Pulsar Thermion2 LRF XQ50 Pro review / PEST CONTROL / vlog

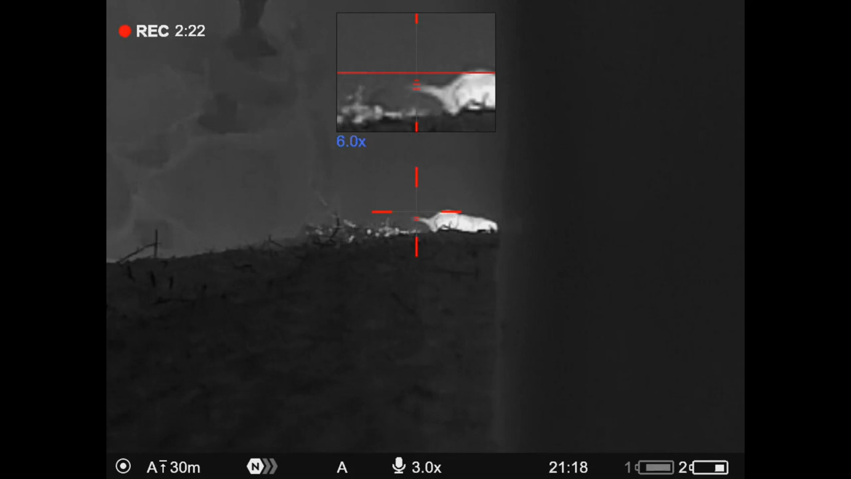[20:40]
so then I pan over towards the far end wall on the left refocus and
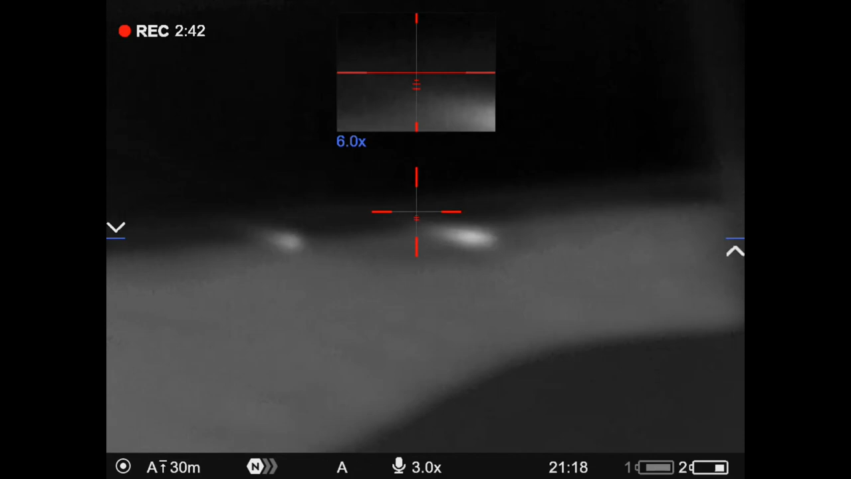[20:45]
you can see at this 40 meter range the rats do look less distinct in even in normal mode
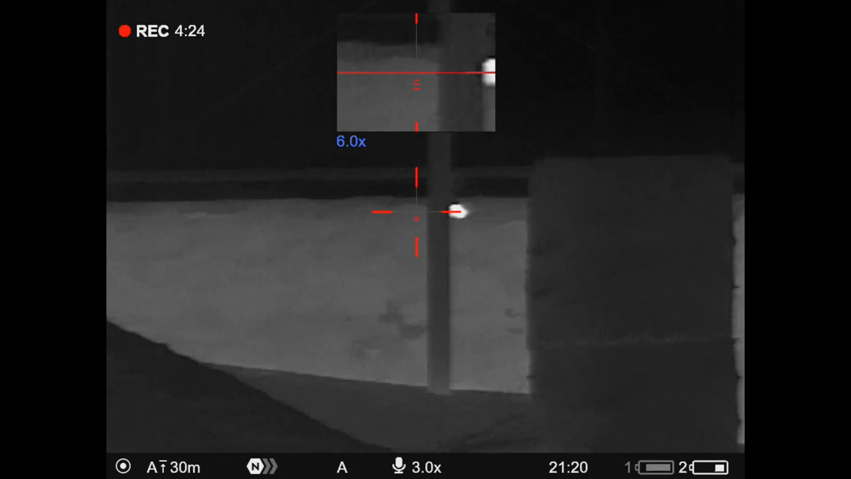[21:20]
I had to wait for this next one to stop running around
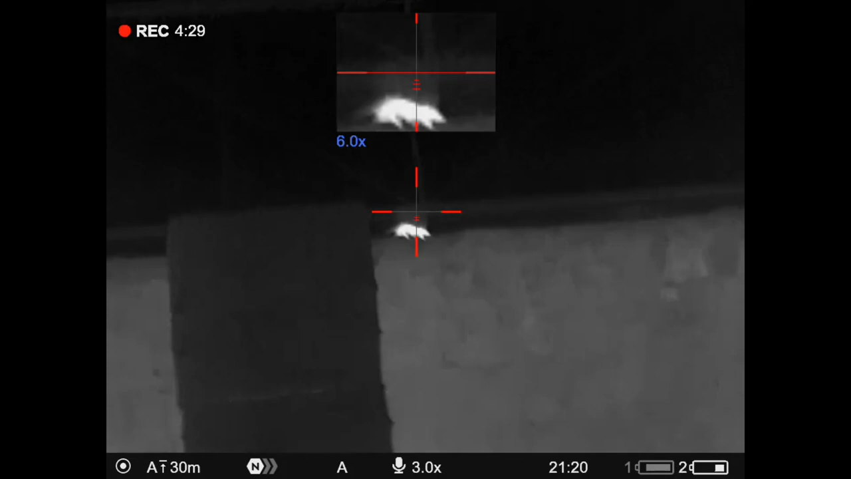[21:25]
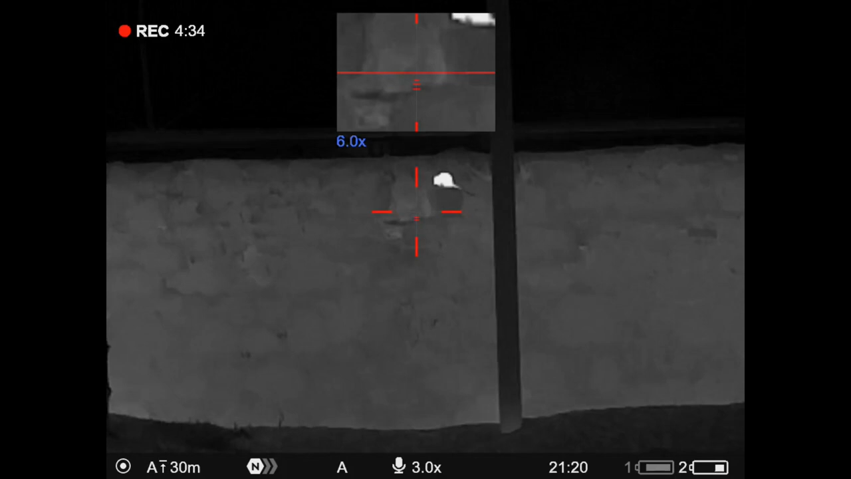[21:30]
sniffing everything I thought I'd missed it
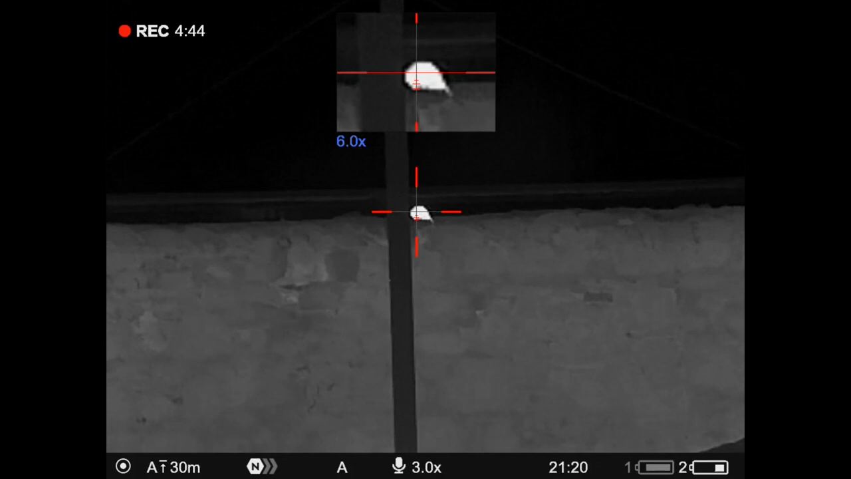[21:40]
but then nope
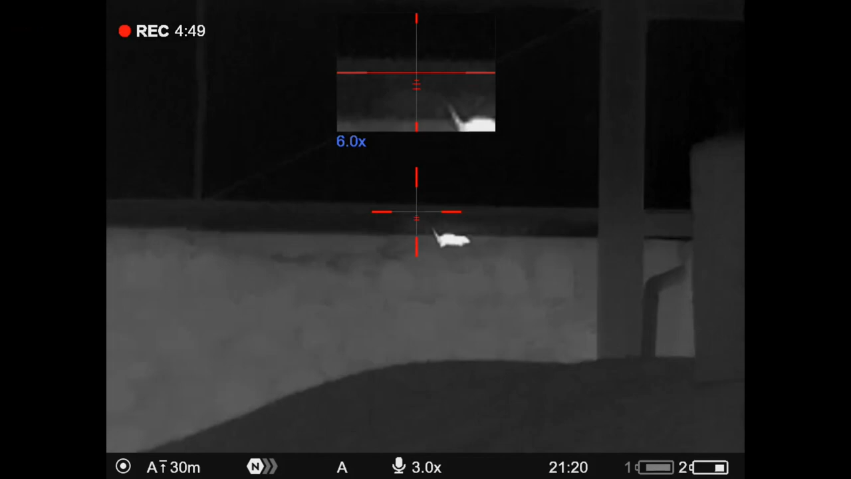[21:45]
I got it in a wee lull here I just took the opportunity to do a
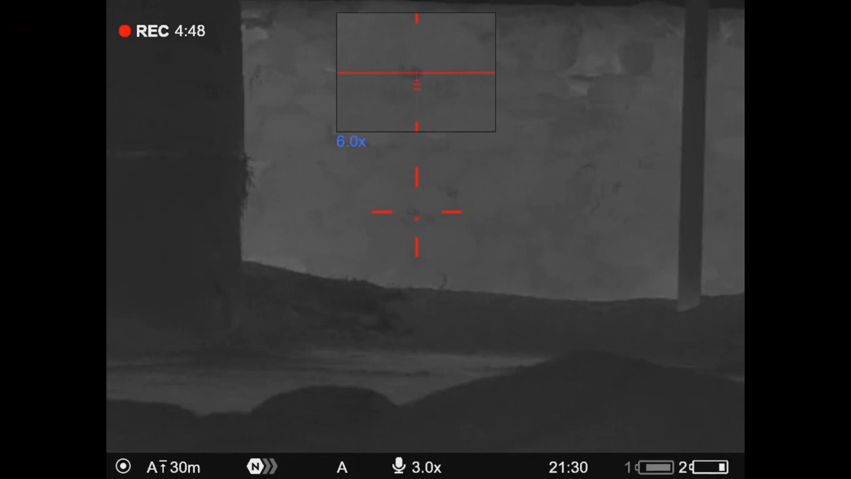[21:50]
zero check at 36 meters and spot on
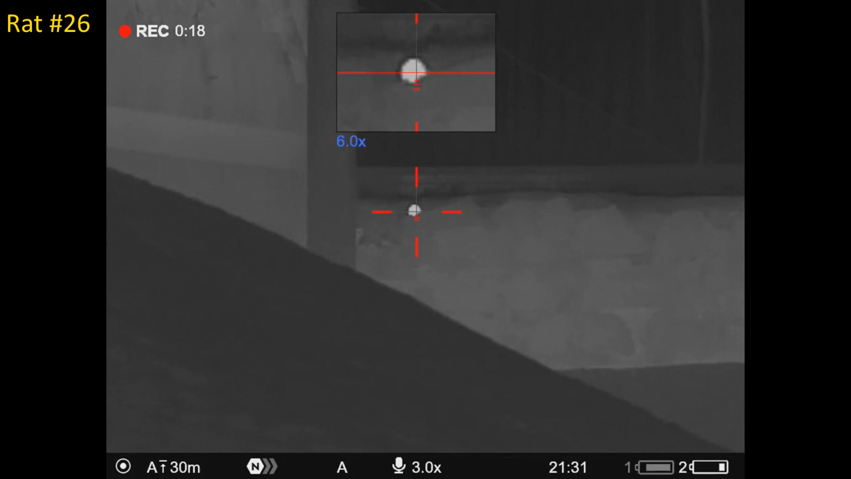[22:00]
I scanned around with the griffon spotter through virtually a complete 360 and there was something on my right just
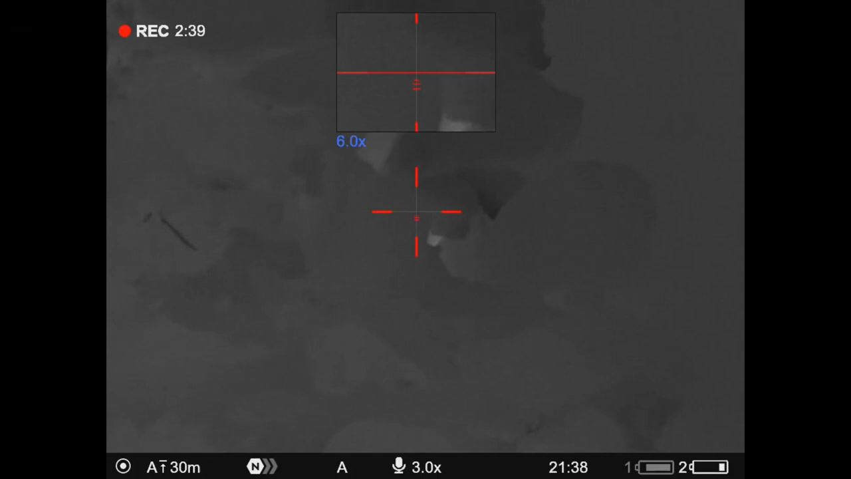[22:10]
a few meters away so ranged it and then had to be very patient and then eventually after seeing a few glimpses through the stonework
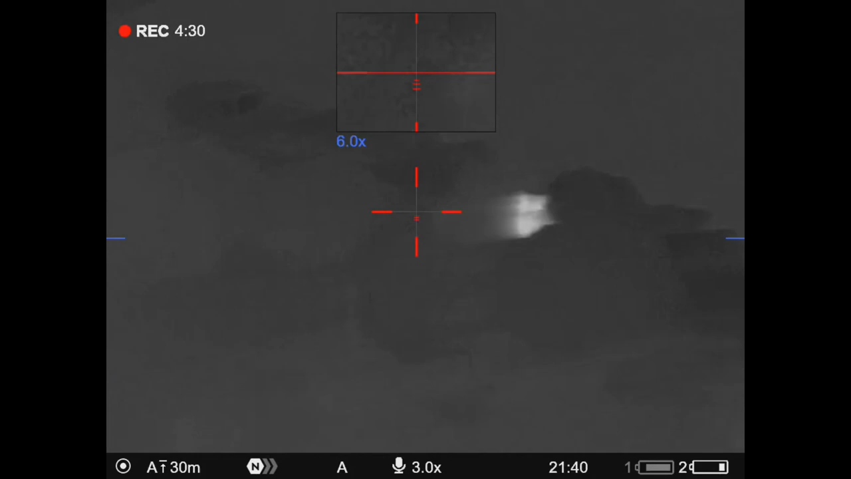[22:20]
it just stopped and looked at me in total darkness of course this range in normal mode the detail is fantastic and you can see it's nose twitch as it's sniffing
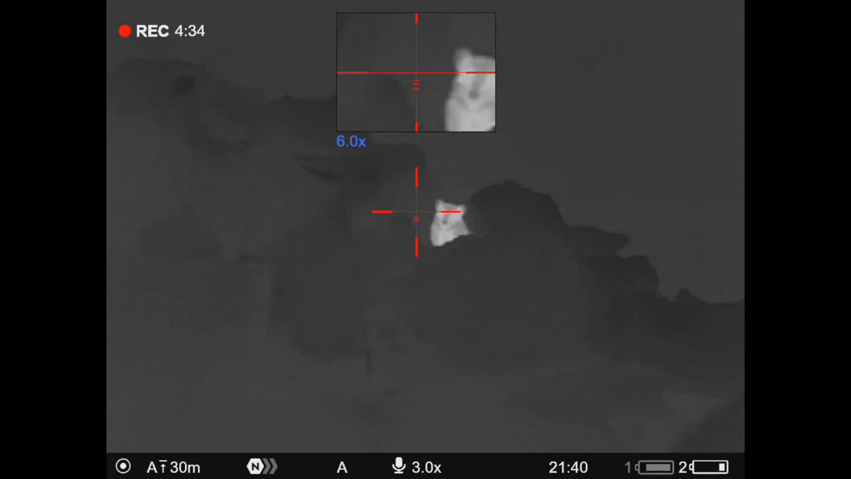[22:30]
the air it knows there's something there but can't see me
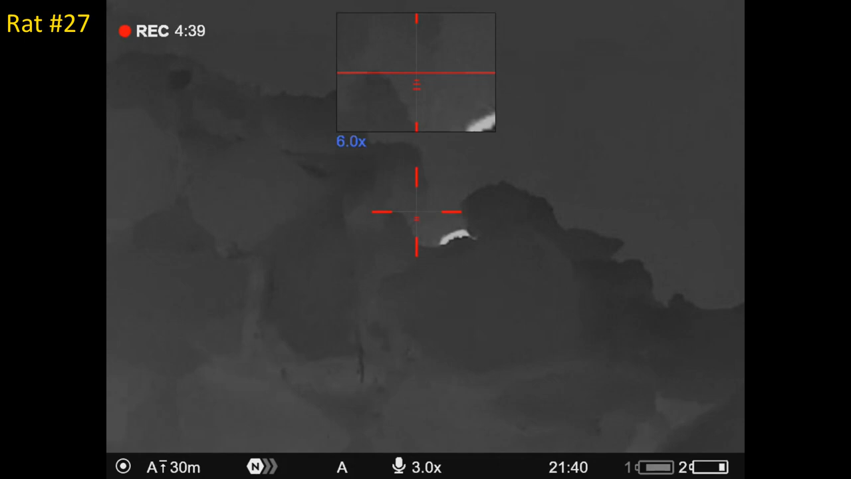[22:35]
here's another one stopping probably to look out at the little hole in the wall crevice in in the tunnel within the stonework but I got it
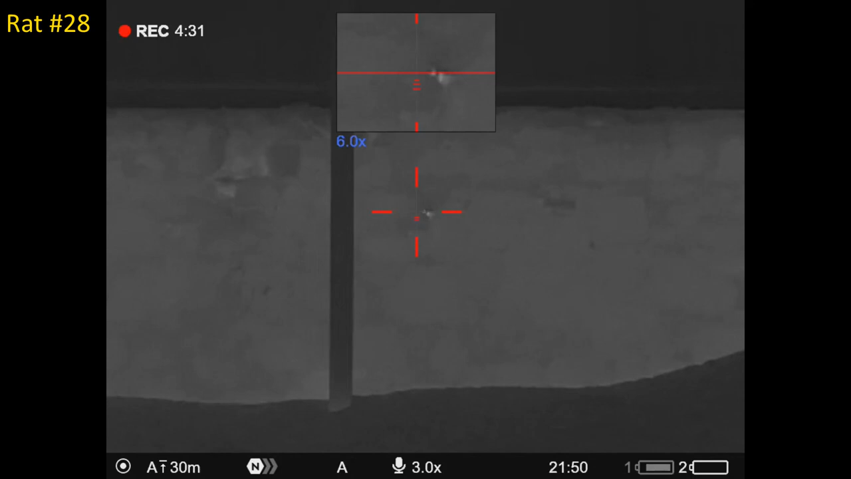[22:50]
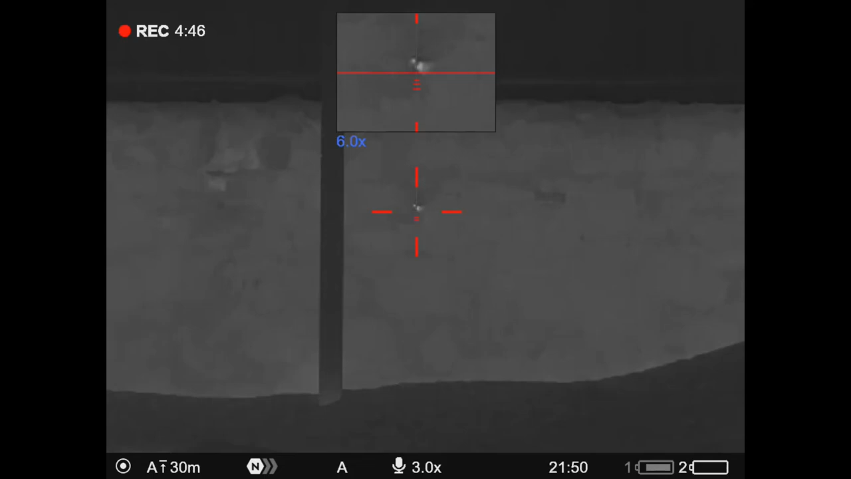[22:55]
although this one I'm just not sure about so I'm not going to count it didn't see the pellet strike the stonework but I didn't see it drop either